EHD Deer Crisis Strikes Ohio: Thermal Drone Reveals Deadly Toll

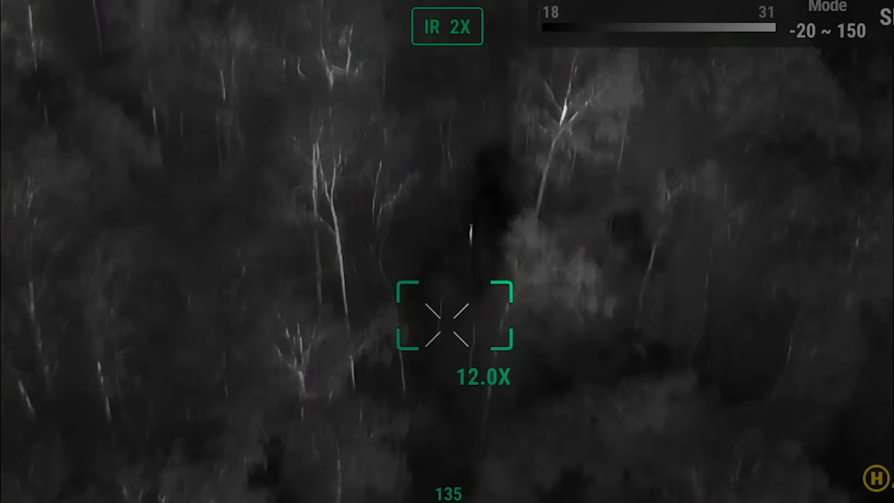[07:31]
deer alive as well because this is not just
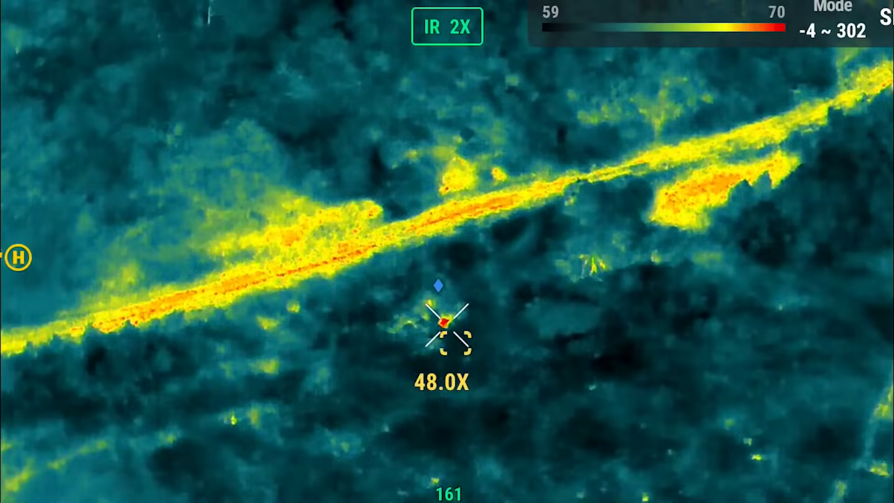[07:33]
about finding dead deer this is
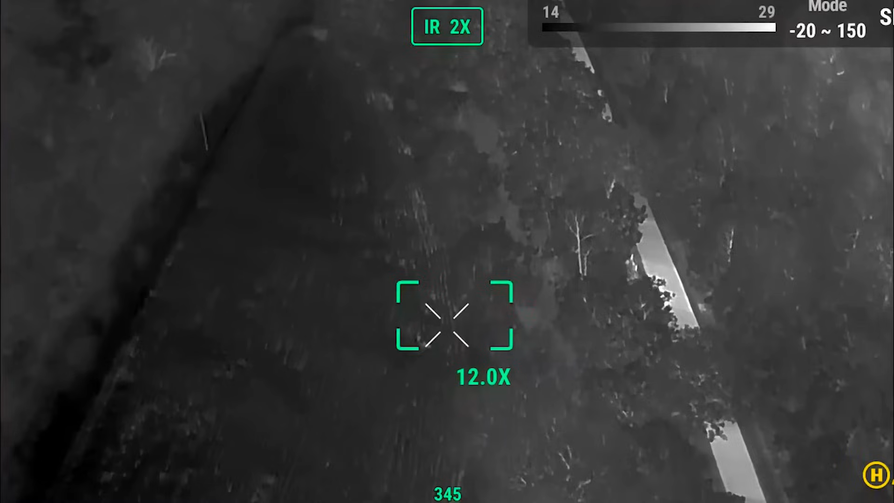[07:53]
just take the thermal drone up and boom scan a field and
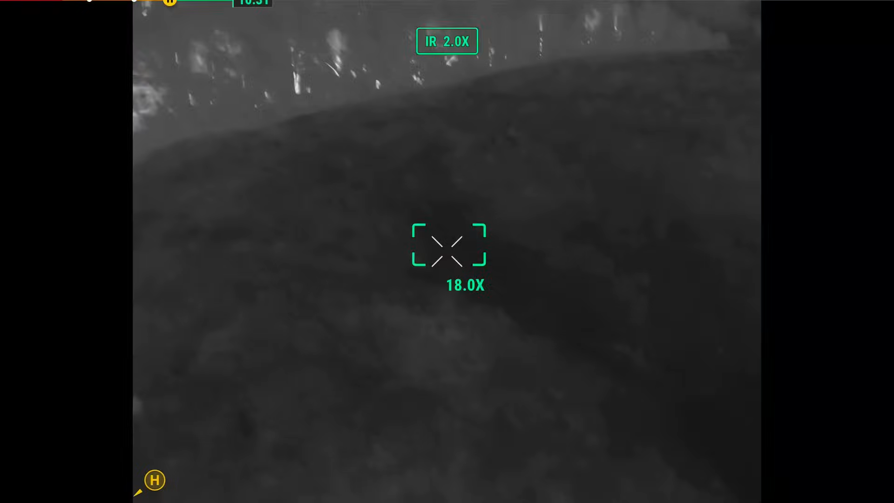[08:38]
dead in those areas eating and we just didn't see that
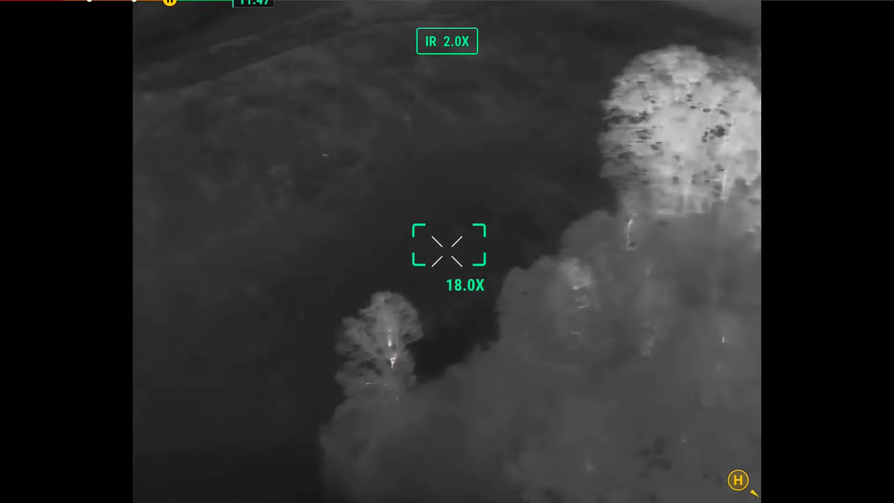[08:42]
i was on a crp field way in the back corner you could
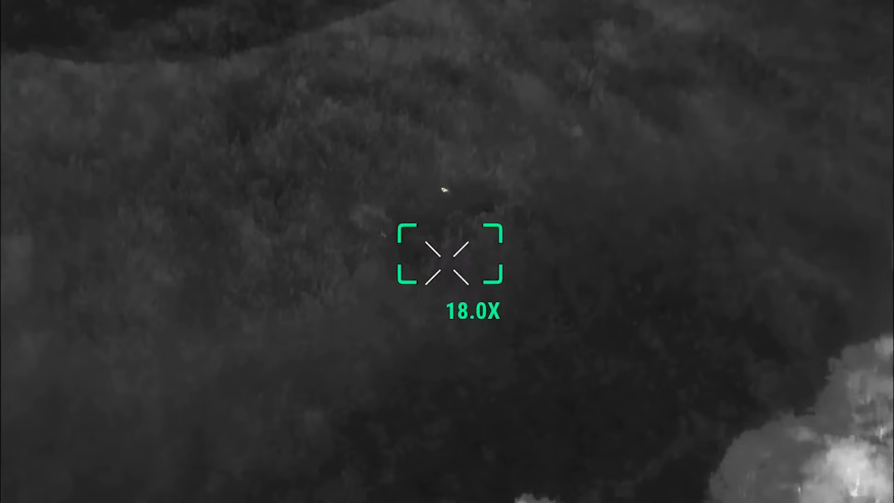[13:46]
yeah like that the one deer that i found in the crp it was a doe bedded down it was the only deer